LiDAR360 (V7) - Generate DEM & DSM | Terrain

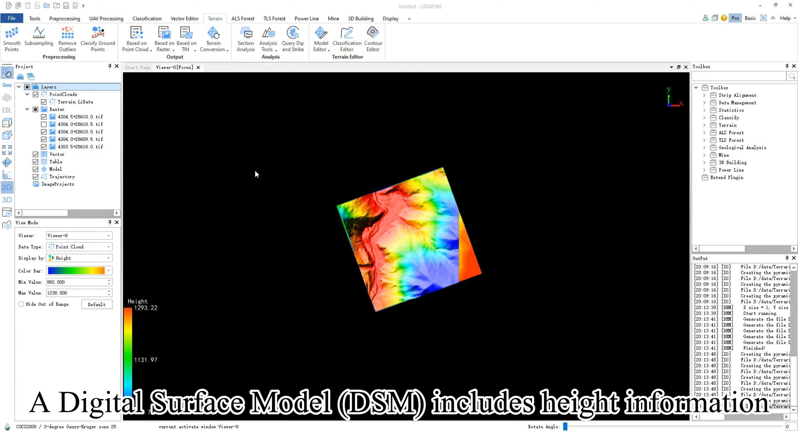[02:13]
A digital surface model, DSM, includes height information for objects like buildings,
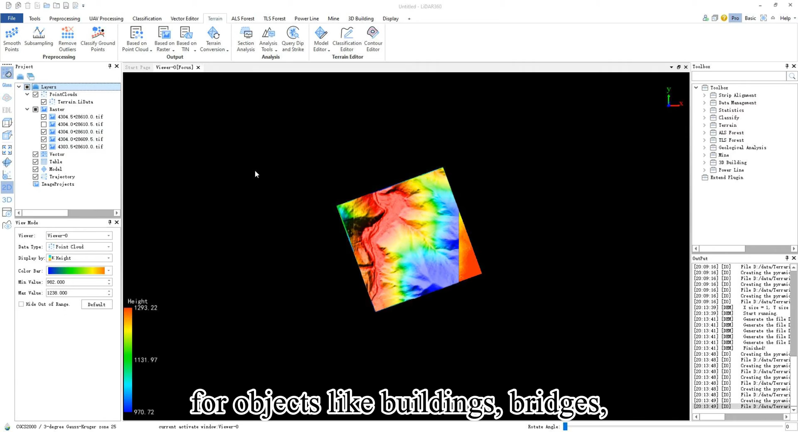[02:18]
bridges, and trees, in addition to ground elevation.
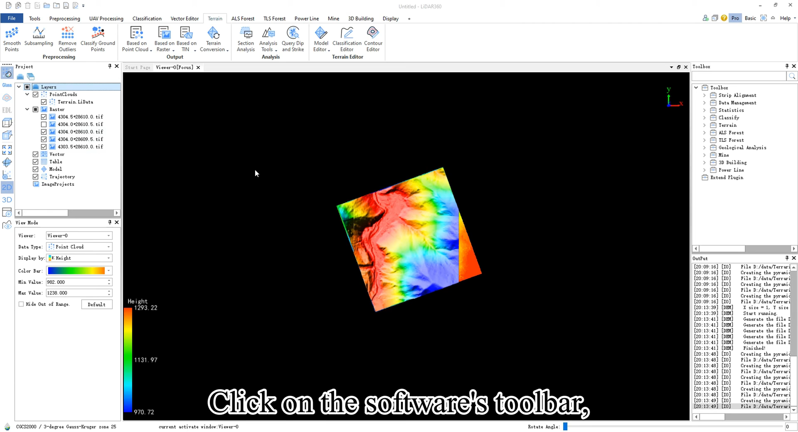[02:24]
Click on the software's toolbar. Go to terrain, based on point cloud,
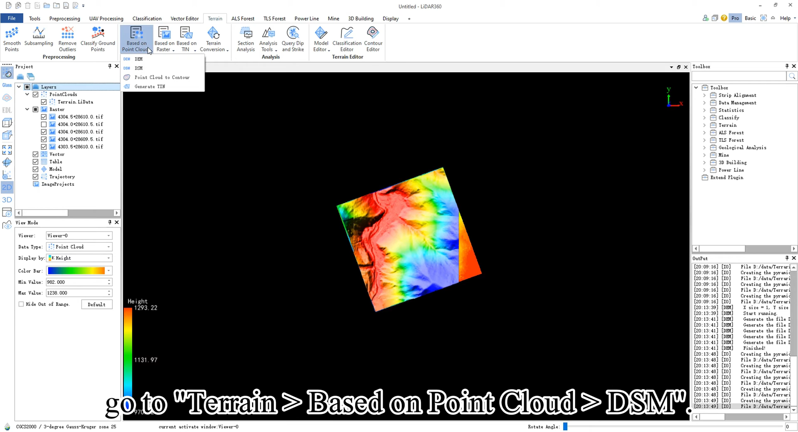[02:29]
DSM, and the digital surface model interface will appear.
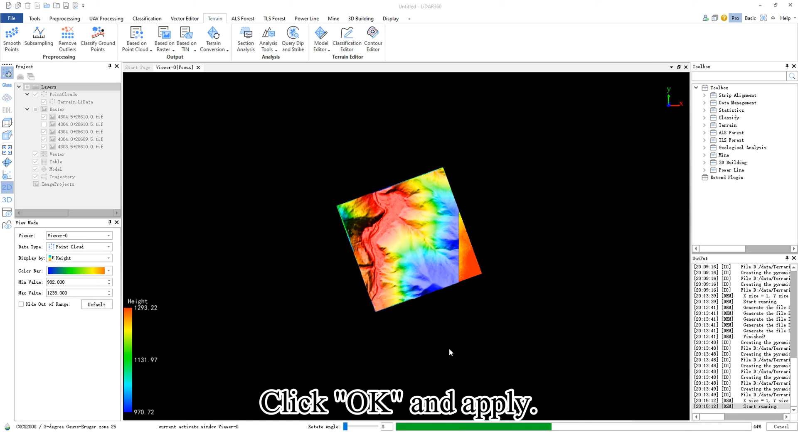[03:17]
You can view the generated DSM in 2D form.
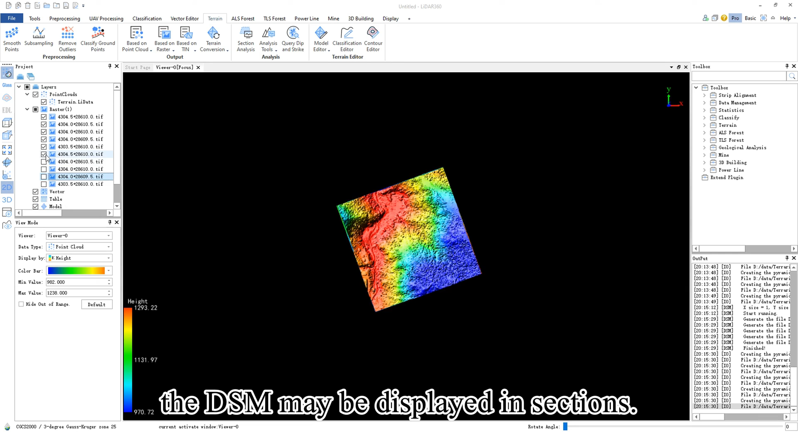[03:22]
Due to the large area, the DSM may be displayed in sections.